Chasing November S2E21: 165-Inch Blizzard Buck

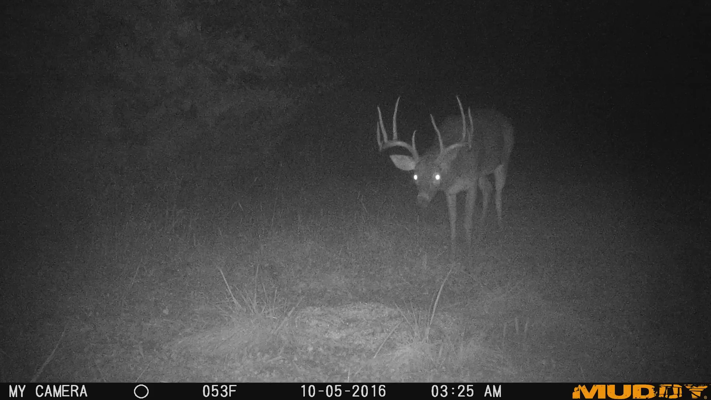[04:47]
time lapse mode on the ProCam 12 and very crisp sharp night time images.